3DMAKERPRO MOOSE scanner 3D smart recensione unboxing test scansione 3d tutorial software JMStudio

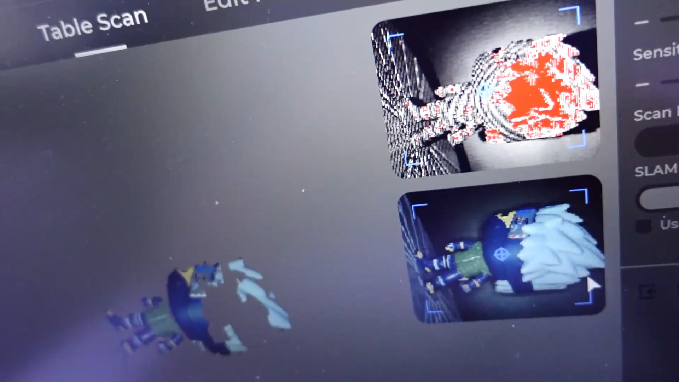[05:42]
il programma che vi darà esattamente dove centrare l'oggetto.
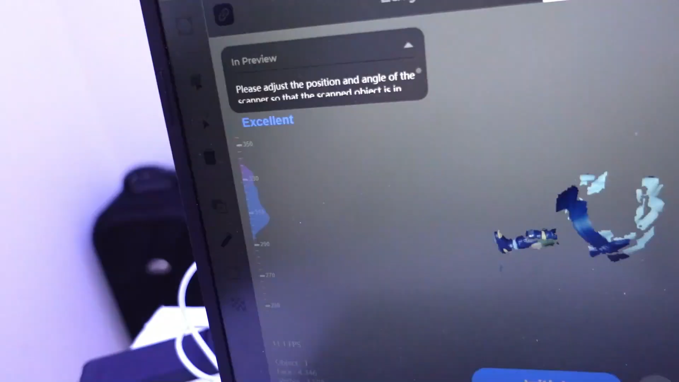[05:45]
E in alto sinistra vi dice anche se è correttamente posizionato.
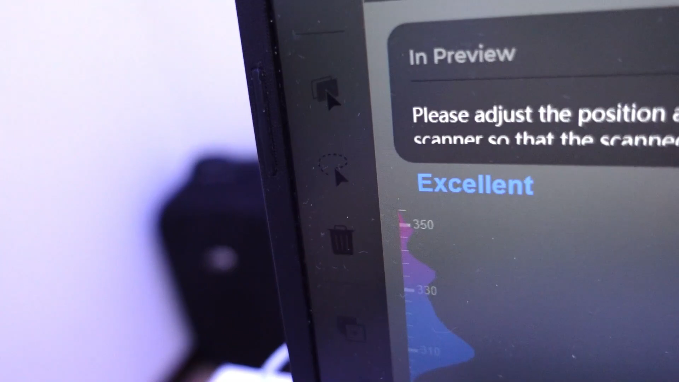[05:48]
Come vedete c'è scritto excellent per cui lo scanner secondo il programma è posizionato correttamente.
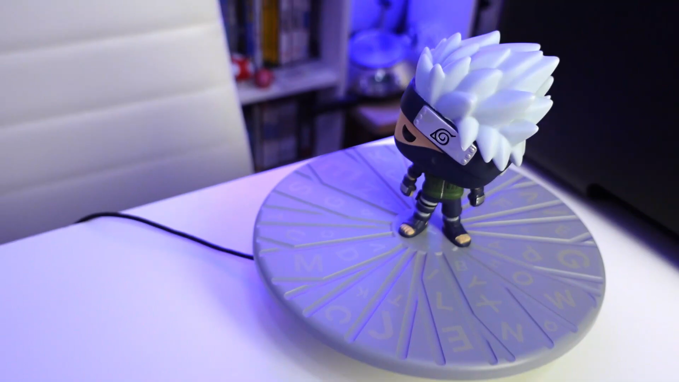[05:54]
E ora che il nostro amico Kakashino è pronto e lo scanner è posizionato in maniera corretta non ci rimane che cliccare su scansione.
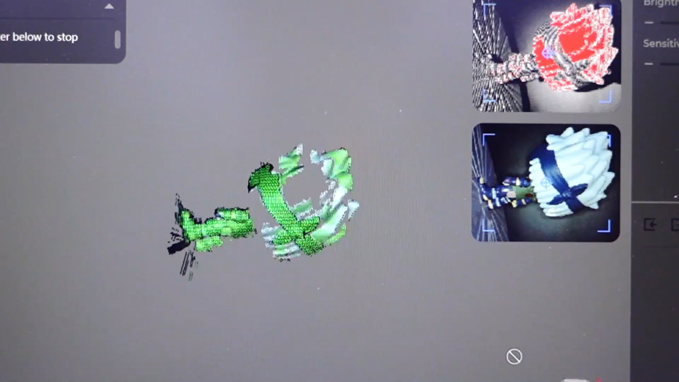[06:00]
Ecco sta iniziando a scansionare, guardate che spettacolo, sotto trovate i frame,
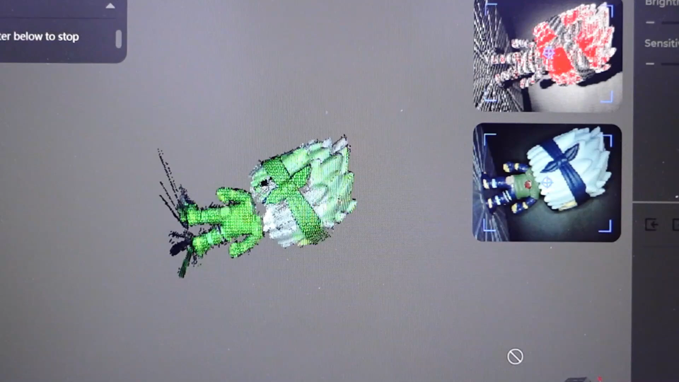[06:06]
di solito per una scansione ottimale sono sufficienti sui 500-600 ma potete anche arrivare a più di 1000.
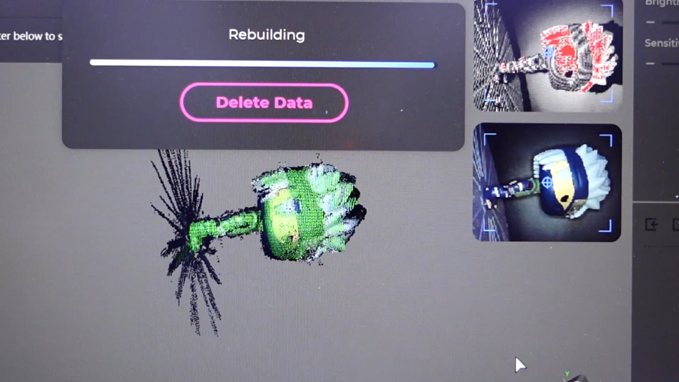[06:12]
Ha finito a 600 frame come vi avevo detto e adesso ha scaricato la scansione. Guardate che spettacolo,
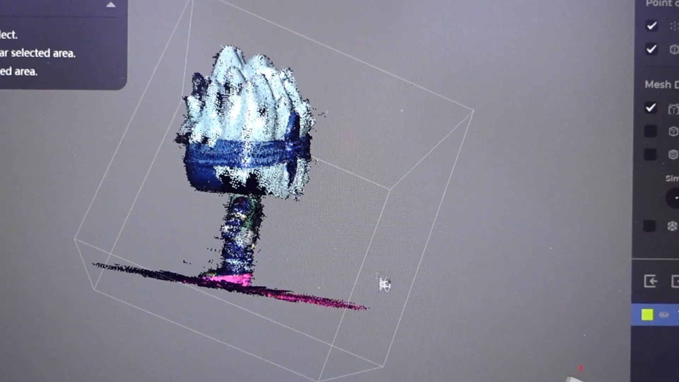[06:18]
ve la voglio far vedere a 360 gradi, è già venuta veramente molto bene e guardate grazie alla seconda telecamera
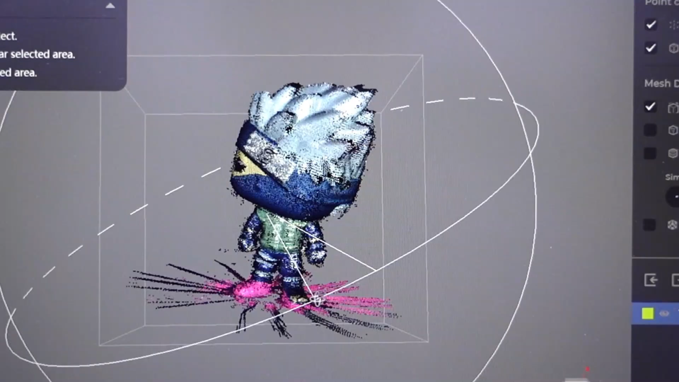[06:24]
potete anche vedere i colori perché grazie all'intelligenza artificiale riesce a unire la scansione geometrica con la scansione
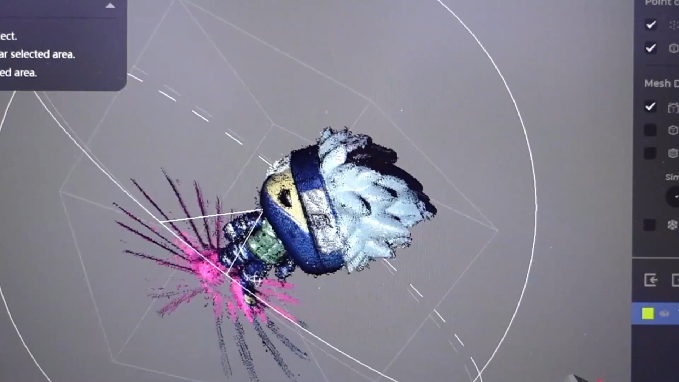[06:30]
dei colori per cui è anche perfetto e compatibile con le stampanti 3D che hanno la funzione dei colori.
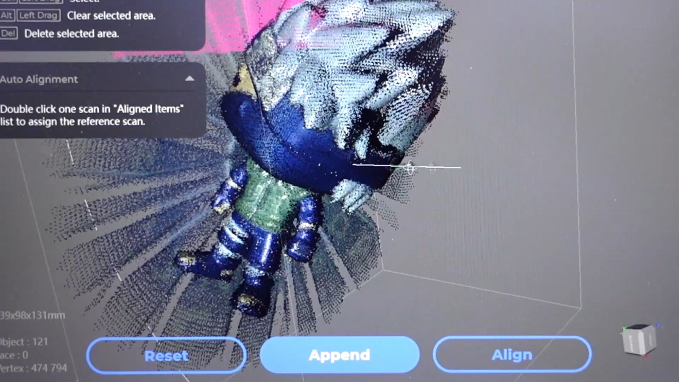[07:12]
scansione adesso andiamo pulire le due scansioni sia quella in orizzontale che quella in verticale per poi andare a
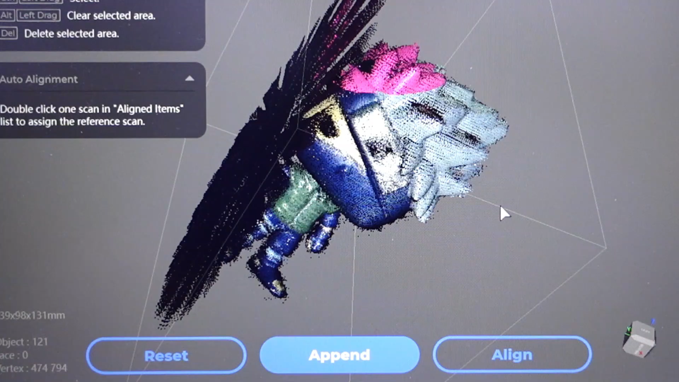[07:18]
sovrapporre e creare una figura unica e per rimuovere la base vi basterà andare a schiacciare questa freccettina potete selezionare una forma irregolare o anche un quadrato e andare a selezionare direttamente nella scansione la parte che volete rimuovere.
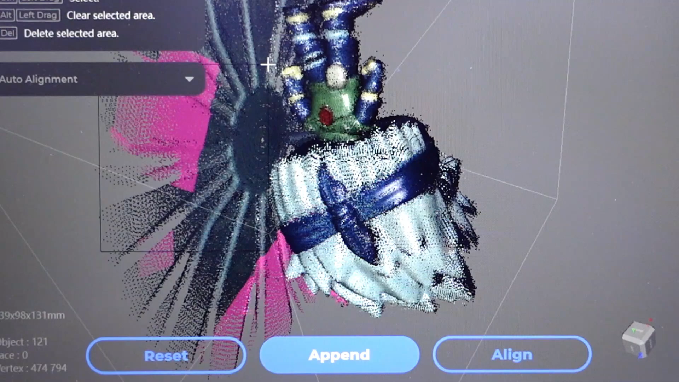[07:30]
Vi suggerisco di farla graduale così da non rischiare di rimuovere parti della figura è un'operazione che vi
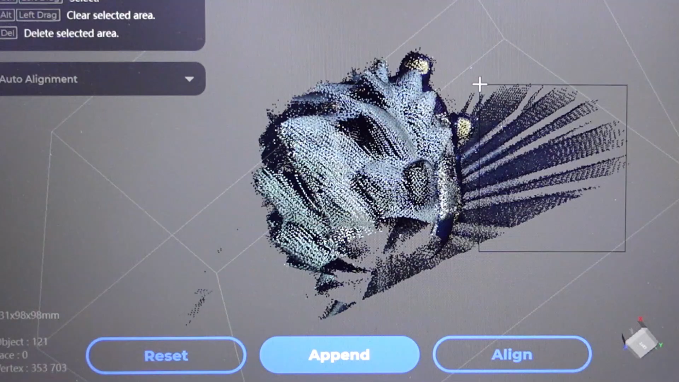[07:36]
prenderà all'incirca 2-3 minuti poi ovviamente man mano che diventerete esperti ci impiegherete sempre meno.